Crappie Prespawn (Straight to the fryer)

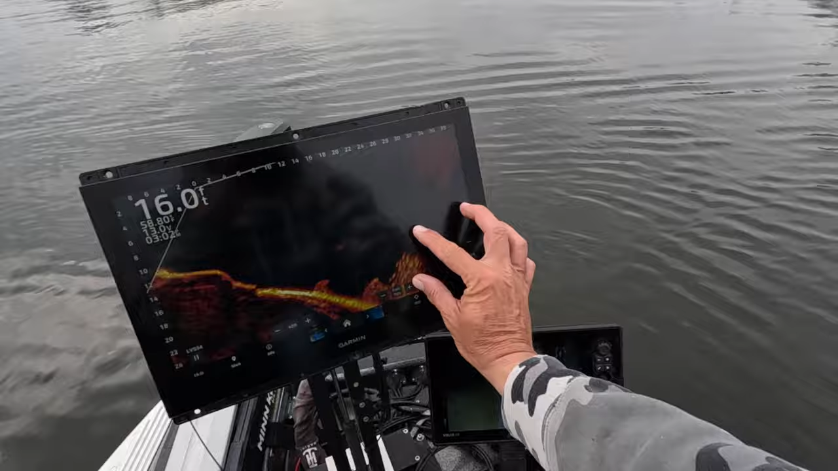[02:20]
On screen: depth 16.0 ft
Check it out. That is nothing but solid crappie right there. How about that? Good find. Pretty deep crappie.
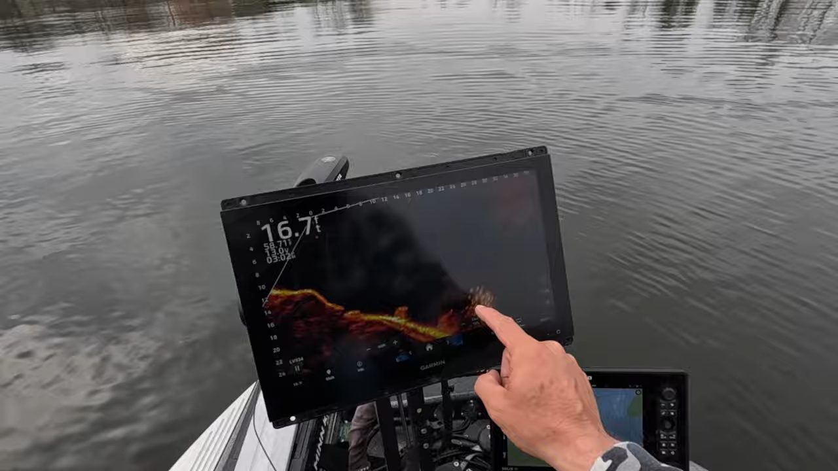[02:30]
On screen: depth 16.7 ft
Probably gonna be good size eating fish for a fish fry. So that's what I'm gonna target right now. All right, now so these are a little bit deeper than we normally would go after, but I can just tell by the looks of them, they're probably a perfect fish fry fish.